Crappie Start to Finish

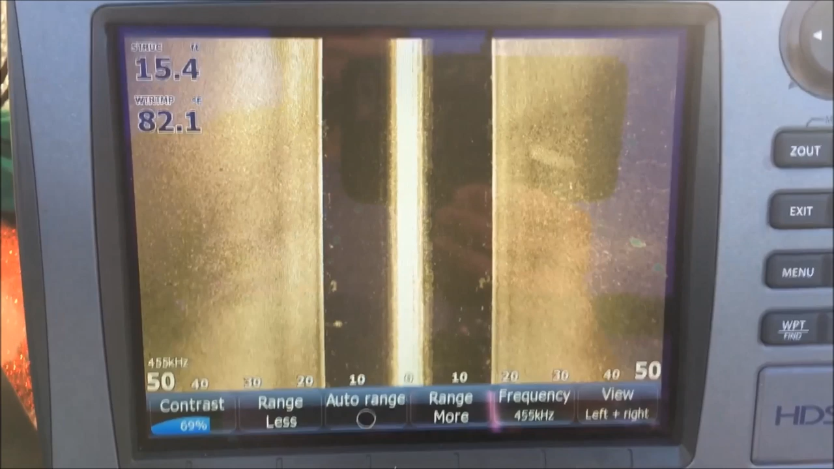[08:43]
On screen: depth 15.4 ft, water 82.1°F
see if we can't ease along here gotten out of some of that stuff as you can see right here see how dark the bottom is
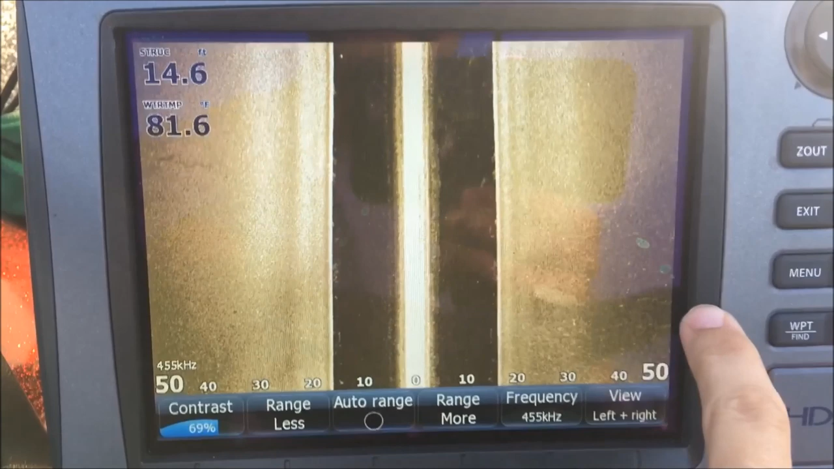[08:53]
On screen: water 81.6°F
that's actually a soft bottom right here and then it gets it gets real bright gold right
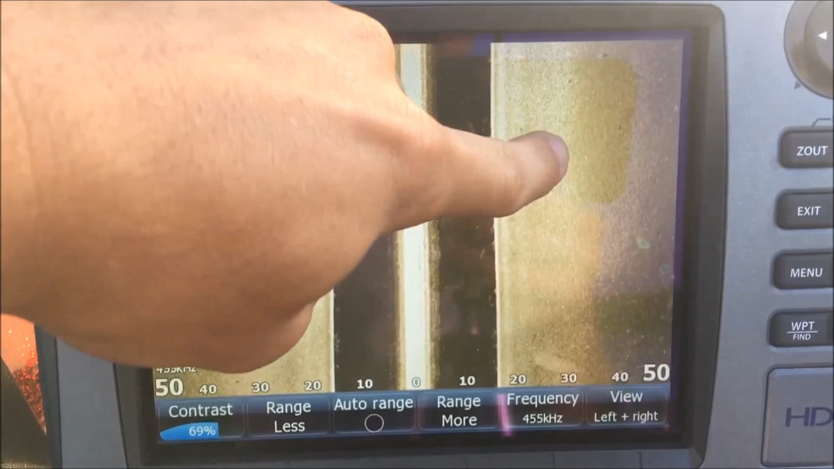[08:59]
in here that's actually hard bottom so the brighter the bottom
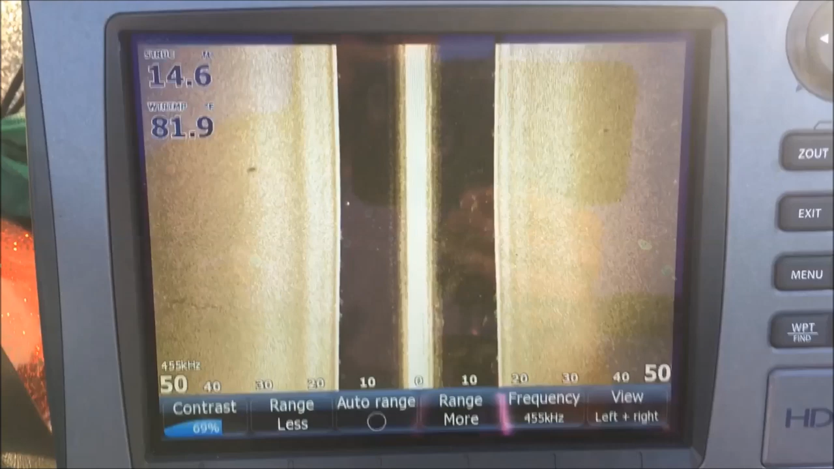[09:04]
the harder the bottom okay the brighter your color the harder the return the harder the bottom
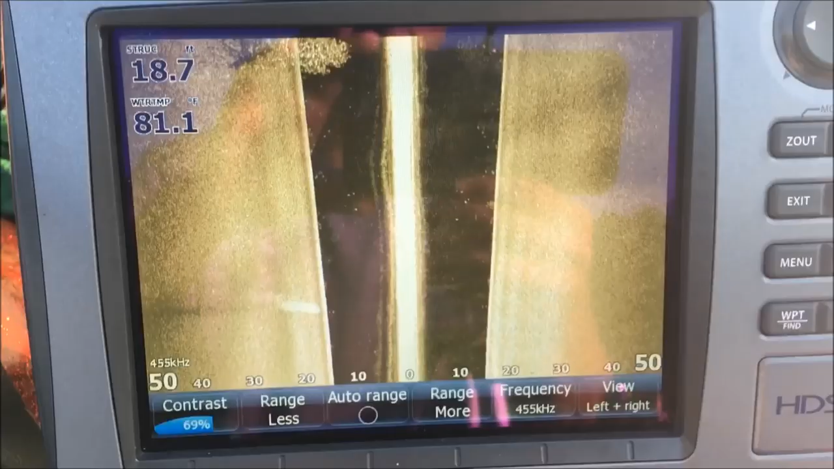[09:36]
there's a brush pile that's a nice tree
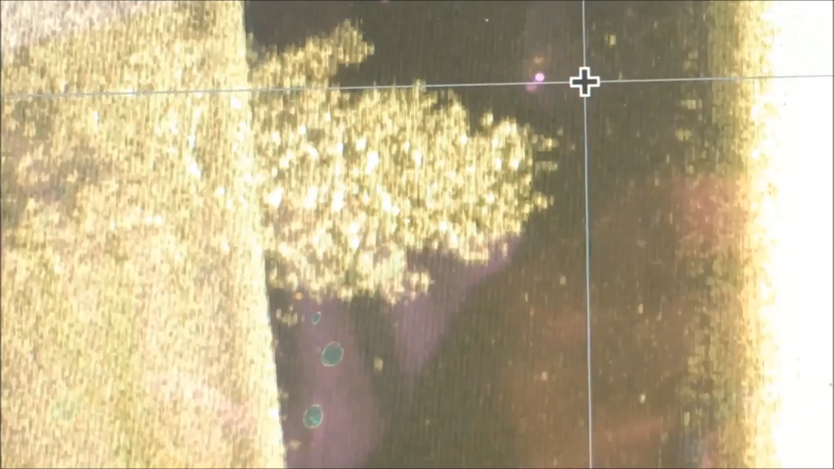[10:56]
all right i hope that helps let's go see if we can't catch a few of those all right so we've located a tree